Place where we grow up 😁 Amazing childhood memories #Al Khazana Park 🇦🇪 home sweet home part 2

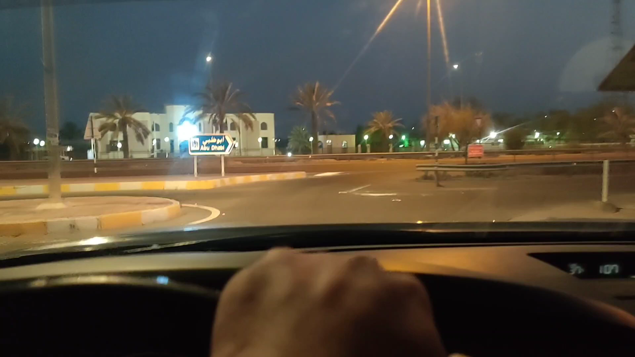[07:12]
ये है अल खजना, आप देख सकते हो। ये देखें अल खजना रोड दोस्तों।
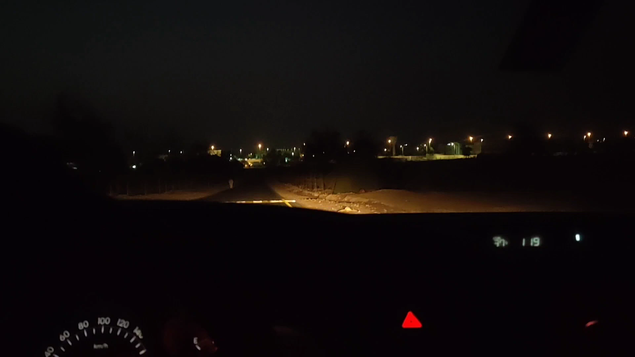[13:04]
तो वहाँ से अभी मैं नीचे जा रहा हूँ, ये आप देख सकते हो। तो अभी मैं जा रहा हूँ आगे।
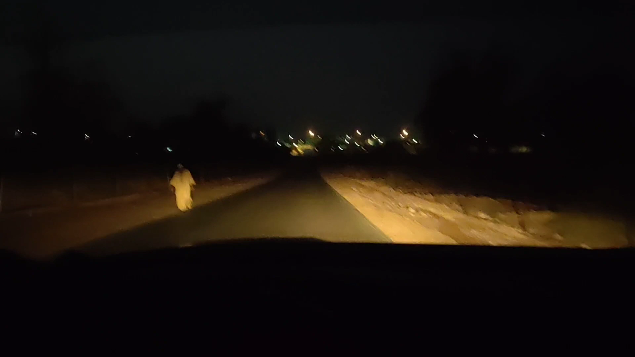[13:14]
और दोस्तों ये जगह आप देख सकते हो, ये वही जगह है जो फर्स्ट टाइम इन यूएई हम लोग का बचपन गुजरा, बिल्कुल हम लोग छोटे थे हैं, मुझे अभी भी याद है।
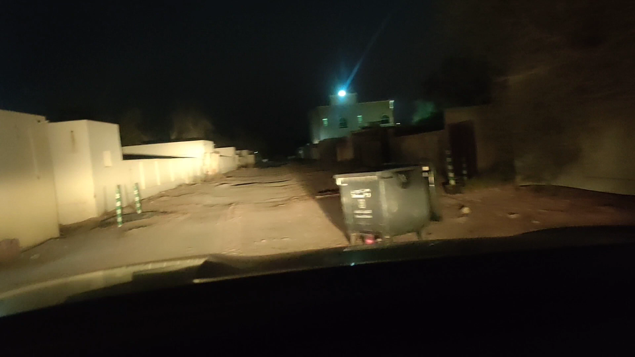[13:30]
ये वही जगह है, ये तो अभी बिल्डिंग, ये सब कुछ, ये विल्ला बना हुआ है,
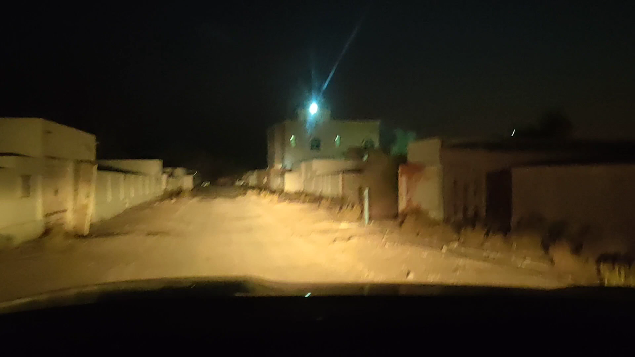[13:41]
ये अभी बनाए हुए हैं, पहले के घर ये थे, ये गेट थे घरों के। और ये आप देख सकते हो
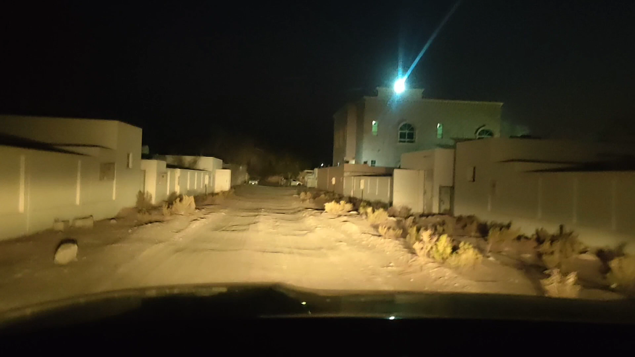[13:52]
यही जगह था। और अभी सब कुछ वीरान पड़ा हुआ है, ये देखें कैसे कैसे घर थे, काली हैं, वीरान पड़े हुए हैं।
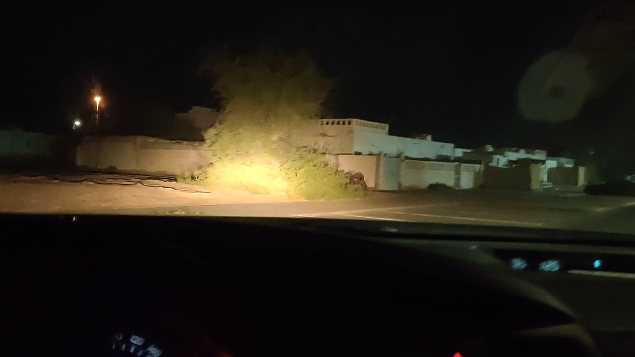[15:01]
एक कर्सीडा और एक ओंडा, ये दोनों गाड़ी अबू के पास थे वो टाइम में।
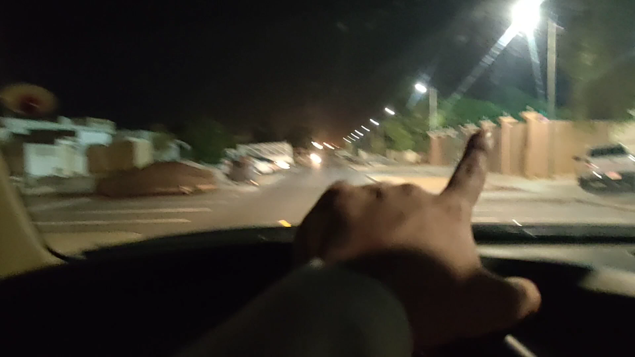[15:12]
तो ये पूरा अभी नए बनाए हुए हैं और ये घर जो हैं जितने भी ये सब पुराने, ये आप देख सकते हो ये सब पुराने पुराने घर।
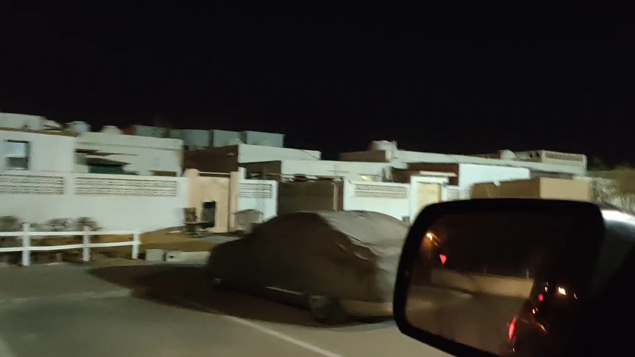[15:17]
और ये अभी जो हैं दोस्तों
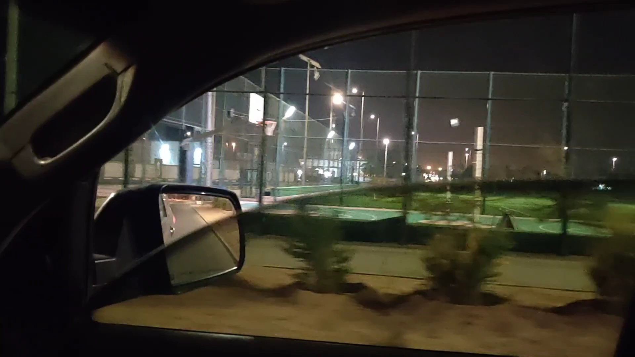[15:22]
फुटबॉल क्लब, जिम, ये सब कुछ बनाया हुआ है। ये पहले भी था, ये टमाटर जो थे पुराने जो ख़राब होते थे यहाँ पे लेके आके पिसा दे देते हैं, यानी पीस देते हैं, तो उनको बाहर मुल्कों में शिफ्ट कर देते थे।
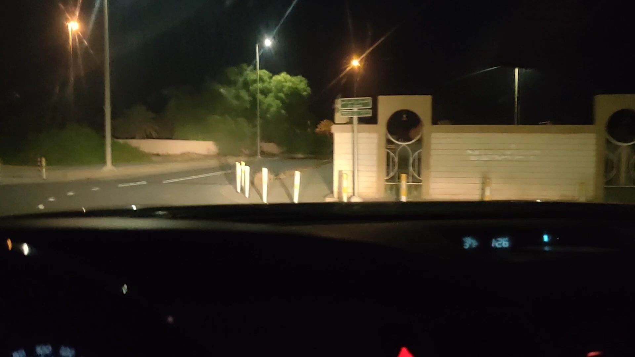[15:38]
ये वो टाइम का बात है। तो यही है अलखजना, यहाँ पे भी चक्कर लगाते हैं।